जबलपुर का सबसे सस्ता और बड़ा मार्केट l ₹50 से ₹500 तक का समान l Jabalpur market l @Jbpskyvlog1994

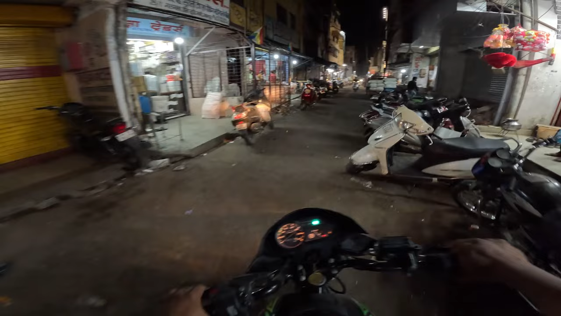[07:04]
तो अभी है हम यह है पूरा गला अब आपको लेकर चलते हैं दूसरे मार्केट में मतलब की यह तो पूरा देखो पॉलिथीन से लेकर अगर बत्ती हो गया खेलोने हो गए और